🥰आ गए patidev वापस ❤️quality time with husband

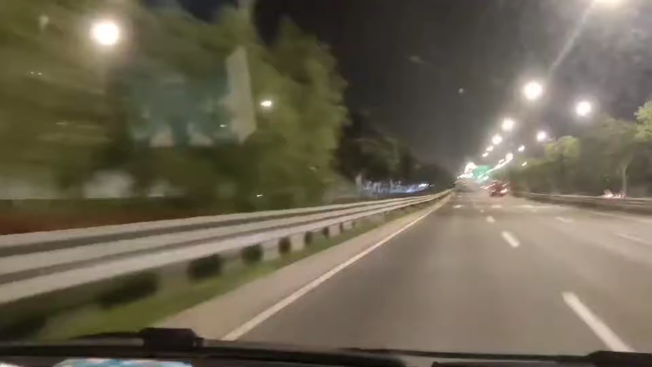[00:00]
चार चार उस पे यह और रखते हैं डटों पर यह वन्हें कई जगे देखा है से पेड़ तो यह जो आप क्लिप देख रहे हैं यह वर्मा जी जब जहाद से उतर
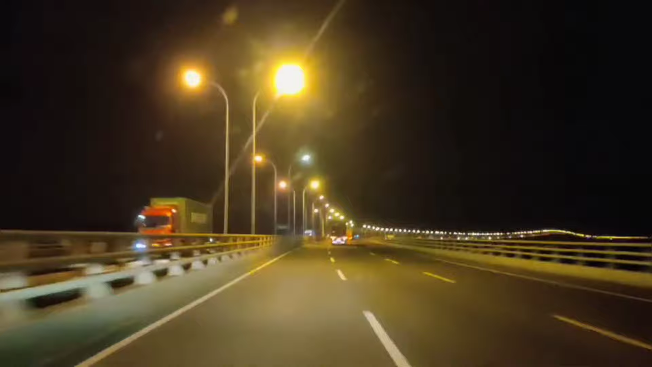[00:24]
रहे थे उसके बाद एरपोट जा रहे थे तब इन्होंने रिकॉड करी थी रास्ते की